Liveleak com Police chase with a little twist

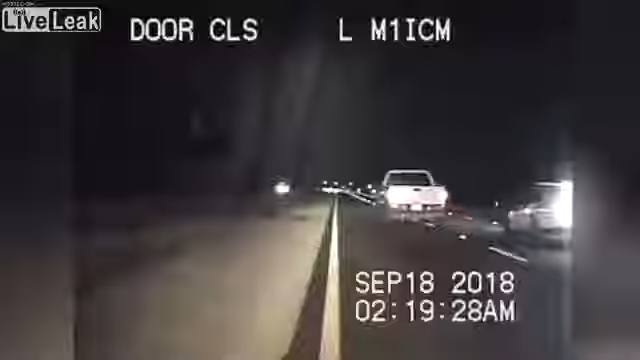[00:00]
window. Hit him. Hit him. 35 miles an hour. Is he slowing down or are you slowing down? He's slowing down. I think semi. He's slowing down. We're going 38 miles an hour right now. And he's stopped. He's stopped.